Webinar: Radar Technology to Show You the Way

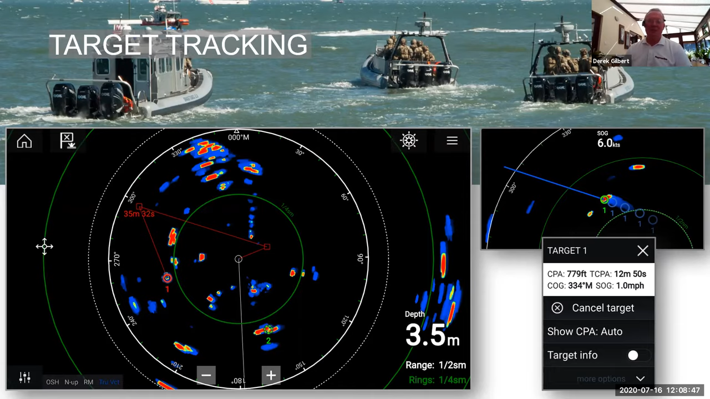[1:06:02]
And if a target comes into the alarm, whether it's underway or stationary or even a piece of land, it'll trigger an alarm telling you that, um, there's something entered your alarm target area. So we've got, uh, another way that we can visualize traffic on the radar. And this is something that's exclusive to the quantum two system, the quantum two radar, and that is a Doppler, uh, target processing. What can you tell me about Doppler Derek? Yeah, Doppler is, um, I'm sure everybody's heard of it. It's, um, the most typical example is when you hear a police car going past you, cause that's usually what they do.
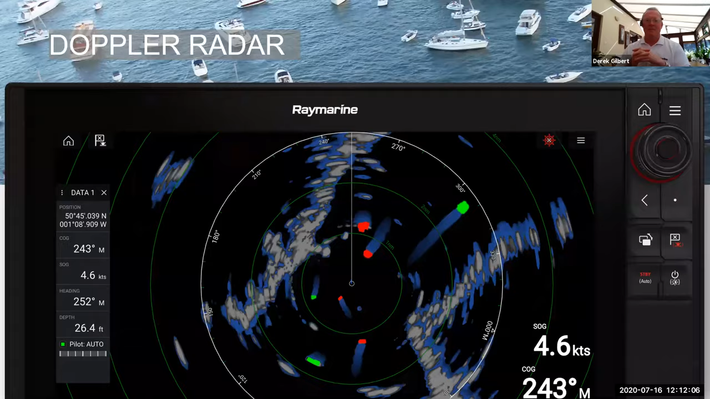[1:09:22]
statistically, he's been on that heading for a long period of time. It's pretty reasonable to assume he may well continue on it. Doesn't mean he will, but it's pretty reasonable to assume that. And this target, uh, true trails capability, um, is something that's not just on the Doppler radars. Actually the other radars can do it too.
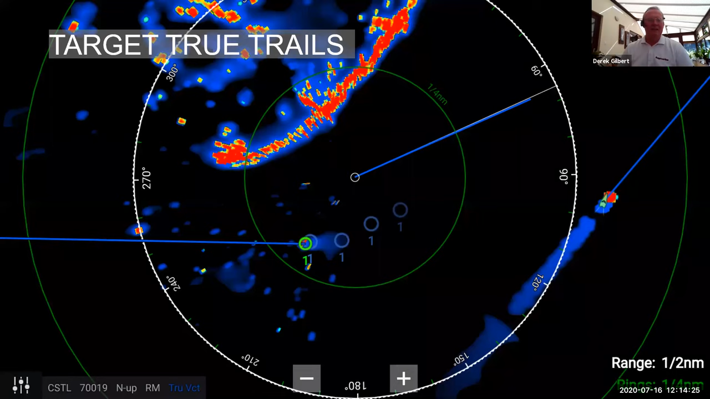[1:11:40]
And as Jim said, at the bottom of the picture there, you can see you're in coastal mode as well, which would probably sound about right. You're offshore there. Um, you're, you're about, what about quarter a mile offshore, I suppose. Um, and you've all, you're also in relative motion. Yes.